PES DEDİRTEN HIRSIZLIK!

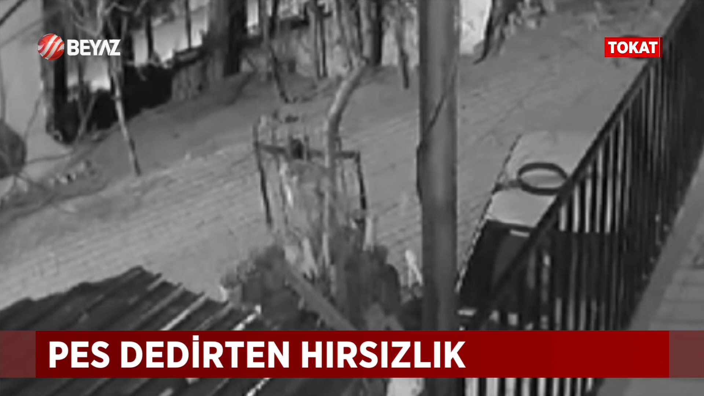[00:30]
Hırsızların hedefinde mezarlığın demir kapıları vardı. Demir kapıyı söktüler. Böyle çalmaya kalkıştılar. Bazen biz gözlüyoruz. Bazen mahalle olarak bir saat çıkıyoruz. Takıyoruz.
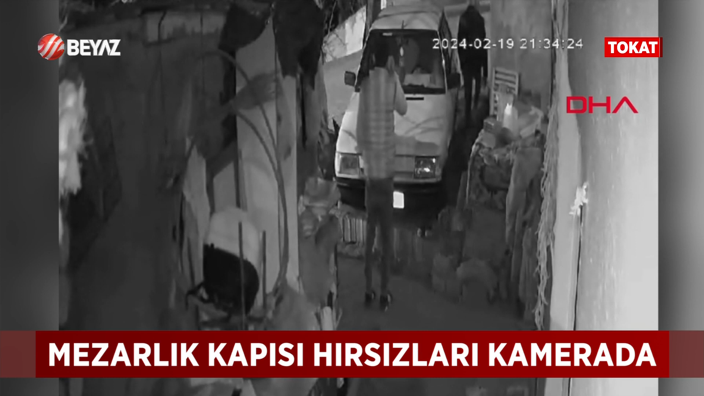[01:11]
Bazen kaçıyorlar. Polisleri görünce de böyle gelip gidiyorlar yani. Polisler şimdi o mezar kapısı hırsızlarının peşinde.